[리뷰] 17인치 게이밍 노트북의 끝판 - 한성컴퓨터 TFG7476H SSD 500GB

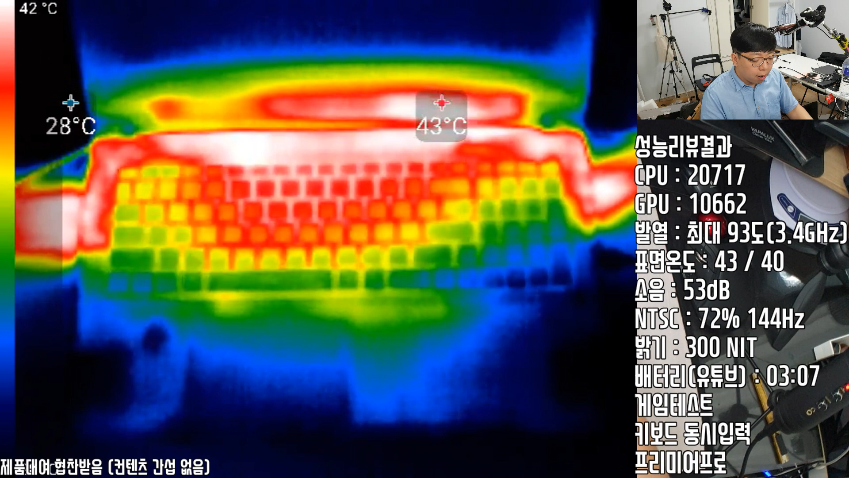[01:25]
On screen: scale top 42°C
해당 발열 테스트 시 표면 온도는 가장 뜨거운 부분은 43도까지 올라가는 걸 확인했습니다. 다만 실질적으로 손이 와닿는 키보드 부분은 40도로 생각보다 괜찮았어요. 그래서 이렇게 책상에 놓고 무릎에는 책상에 놓고 쓰시는 데는 발열로 인해 받는 스트레스는 없으실 거예요.
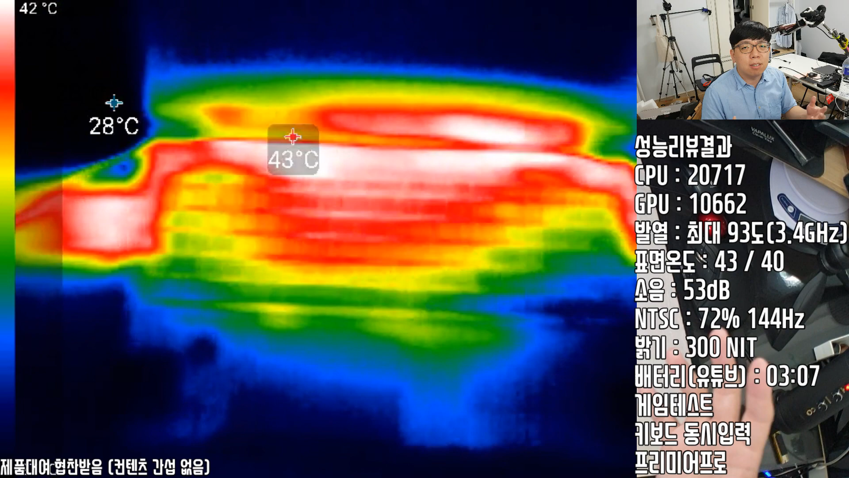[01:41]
On screen: scale top 42°C
아무래도 17인치다 보니까 바디 자체가 크다 보니까 이런 발열 관리를 나름 잘했다. 이런 외부 발열 관리를 잘 했다라고 보시면 될 것 같습니다.